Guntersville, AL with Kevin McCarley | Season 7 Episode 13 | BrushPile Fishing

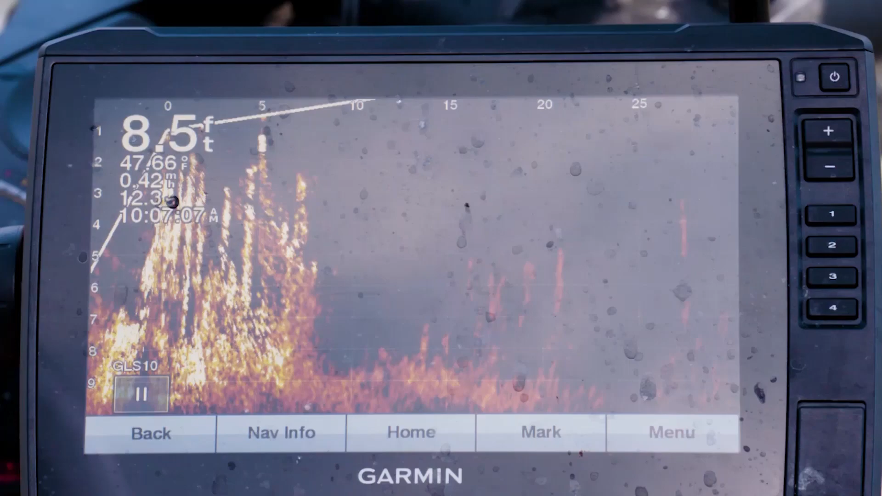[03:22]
On screen: depth 8.5 ft, water 47.66°F
And these fish are down in this grass. Like I say, they're transitioning, getting ready to come up.